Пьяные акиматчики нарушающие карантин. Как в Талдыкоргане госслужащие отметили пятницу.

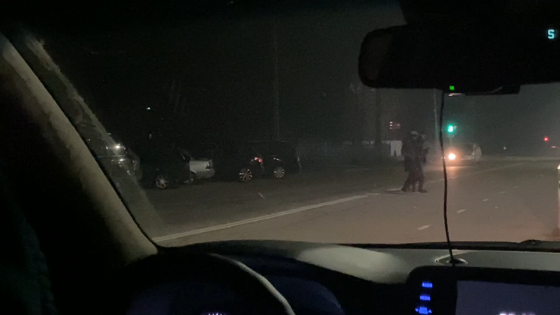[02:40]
Он зарусил. Опа, нифига, он бухой, да, зарусил?
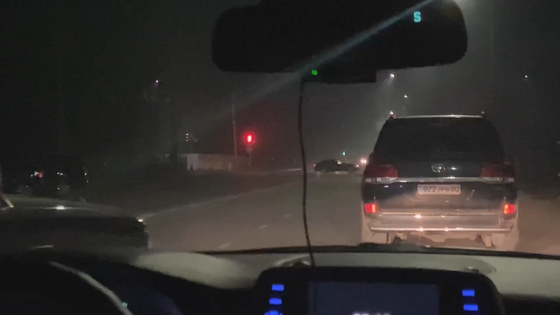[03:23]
Смотрите дальше. Так, это у нас начальник отдела предпринимательства акимата города Талкурган. А далее в жопу пьяный ЖКХшник пошел садиться за руль служебного автомобиля.
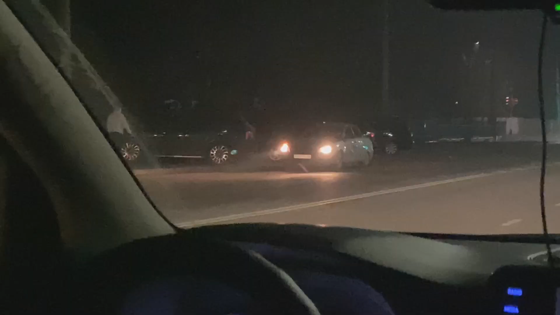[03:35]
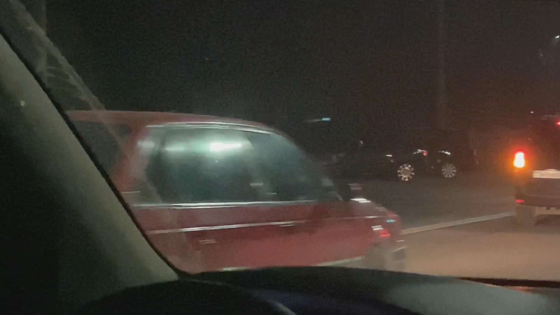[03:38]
Так, он сел в машину ЖКХ, по-моему, да, это
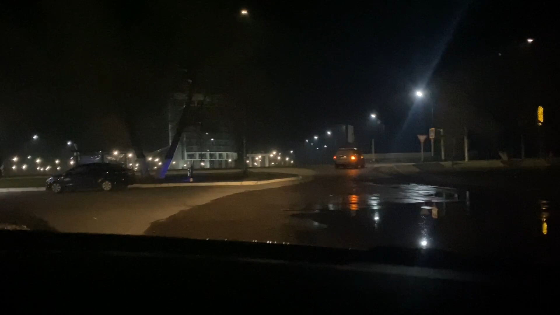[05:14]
Давай потихоньку езжай за этим Range Rover. Смотрите, еще вот он, акиматский Range Rover. Они где-то хотели, по-моему, собраться здесь, да?
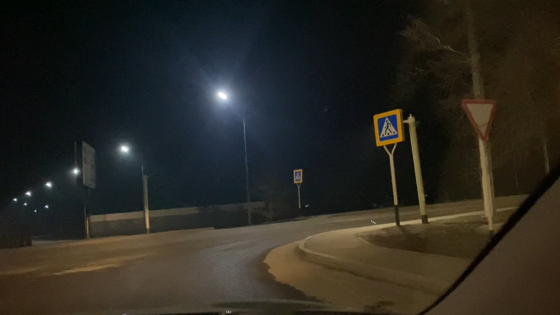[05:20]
Может. Маха-маха только. Не спеши, Макс. Вот этот Range Rover, где сидит зам акима.
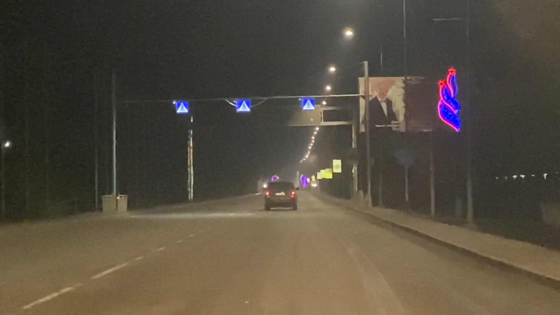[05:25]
Ну, давайте посмотрим. Они, по-моему, здесь хотели собраться в одном месте, но мы, ну, не получилось у них так сделать. А кто же сидел в этом Range Rover?